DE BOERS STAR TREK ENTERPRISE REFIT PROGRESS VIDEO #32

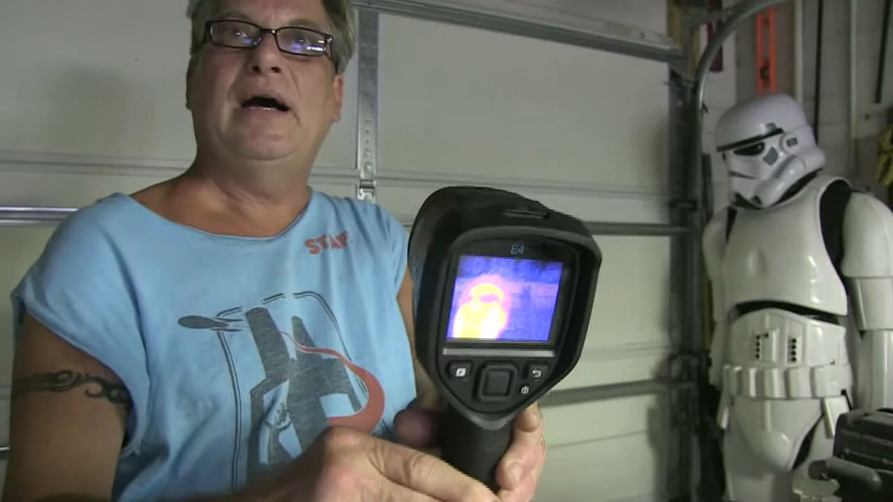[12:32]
so obviously warm bodies register as hot
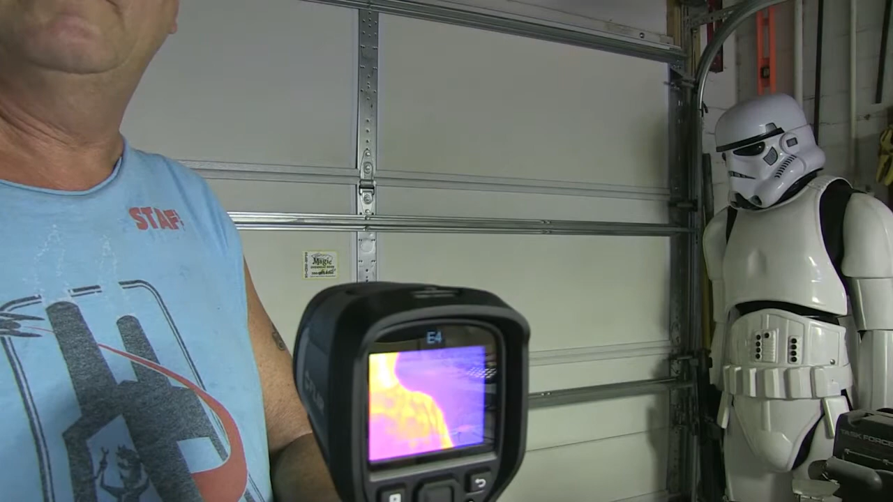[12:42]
colors cooler areas and sometimes it recalibrates you can put it in different modes this is also a great tool for
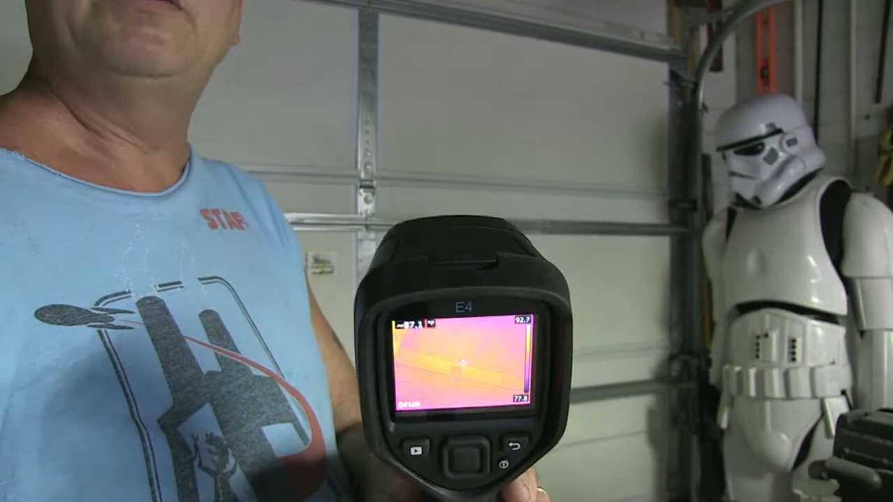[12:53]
contractors to find while water leaks and things like that but i bought it mostly